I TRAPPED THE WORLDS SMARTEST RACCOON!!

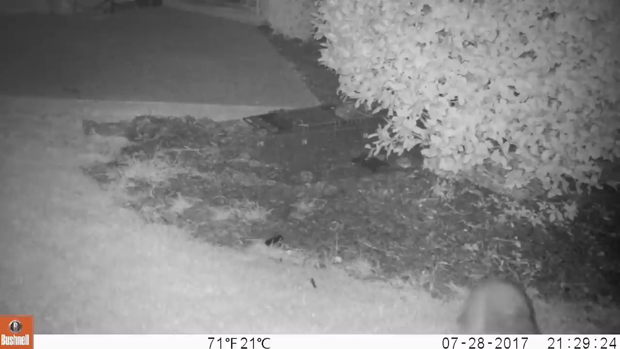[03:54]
first little raccoon comes in you know and then he goes off screen a couple minutes later comes back checks that trap oh yeah you like that trap oh here we go 20 it's 11 o'clock 1105 I got two that are trapped I don't know why nothing else in between there three minutes later there's only one inside the cage okay all right oh my gosh five minutes later there's nothing in the cage they're out and now they're just roaming it is now 11 11 at night oh here we go four minutes later oh there
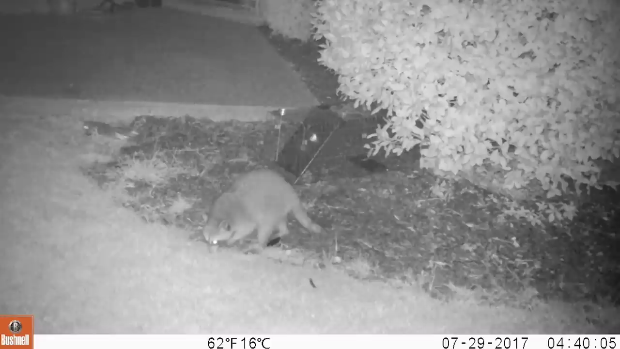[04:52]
what are you doing little raccoon oh nothing just kind of sniffing around 4 40 in the morning this raccoon is still chilling around this cage oh here comes another one oh my lands 4 41 and there's four raccoons and they're munching on god knows what right now look at them oh that's a honey bun wrapper and it is 5 10 and that one is digging in the dirt oh you're gonna get caught I promise you guys I'm gonna oh here we go 5 14 back at the honey bun wrapper just getting it just licking away oh yeah that tastes so good 5 14 again oh yep now we got the nice booty shot of the raccoon
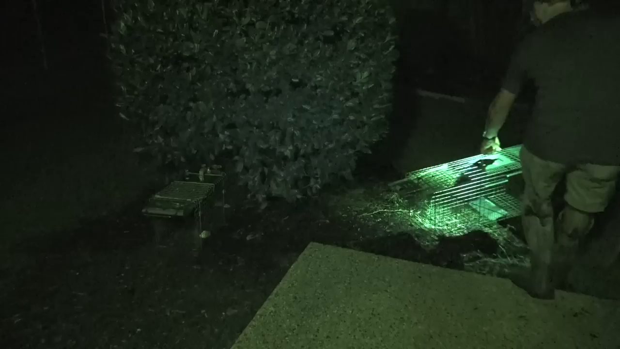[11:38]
There, there, there. Traps reset, ready to go. If we don't catch them, it's not due to the lack of trying. I'm trying to figure out why the new trap that I got, they didn't even set it off. I think next time I'm going to go for the more dangling food approach inside of these things. They have more time inside there. You guys are seeing firsthand that these are some freaking smart raccoons.